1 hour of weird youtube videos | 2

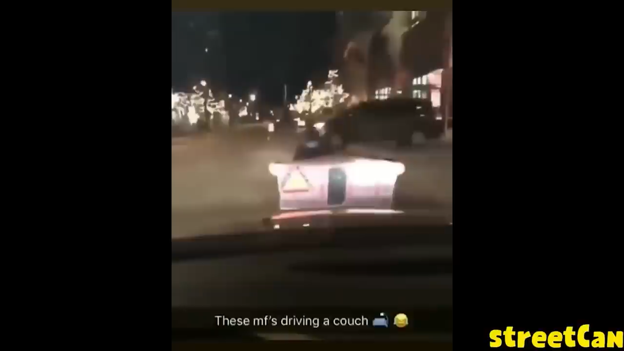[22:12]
There's gonna be 50 different layers. I wish. Dude, I would drive a couch too, honestly.